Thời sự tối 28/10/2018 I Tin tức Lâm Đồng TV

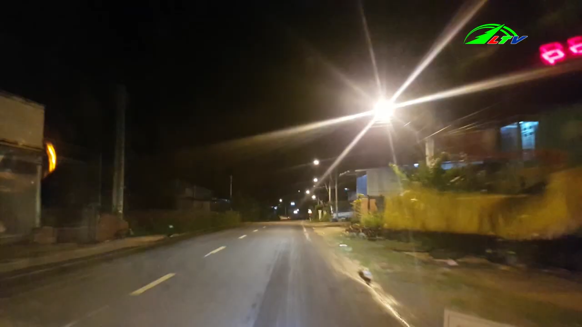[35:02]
Mặc dù là khu vực đông dân cư,
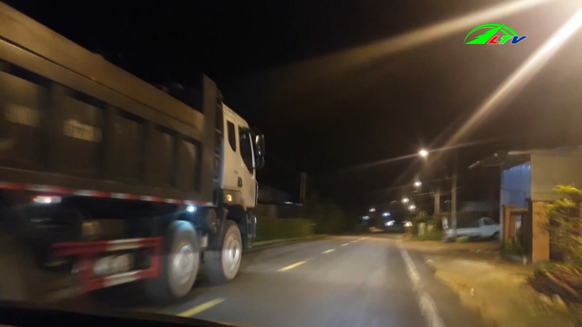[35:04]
nhưng nhiều tài xế vẫn phóng nhanh gây mức an toàn giao thông, ảnh hưởng đến an ninh trật tự của địa phương này.
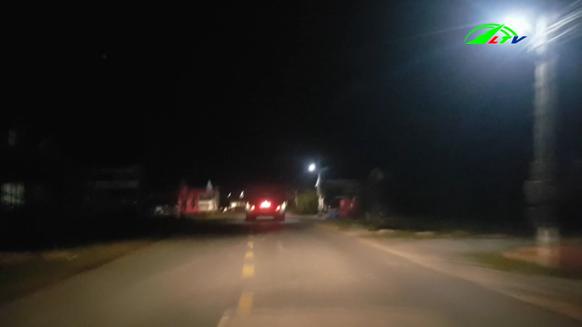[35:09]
Đây là thực tế mà người dân phản ánh từ việc cắt xe chở cát từ hướng Ninh Sơn,
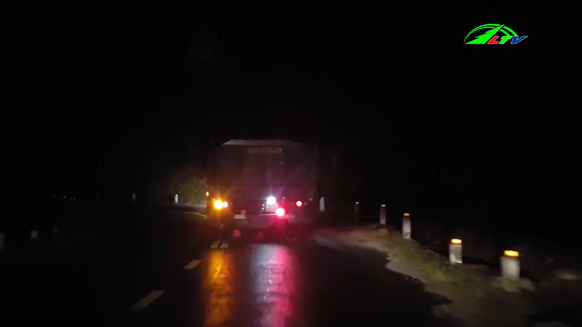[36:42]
tình trạng xe tải trọng lớn, chở cát quá tải diễn ra trên địa bàn thành phố Đà Lạt.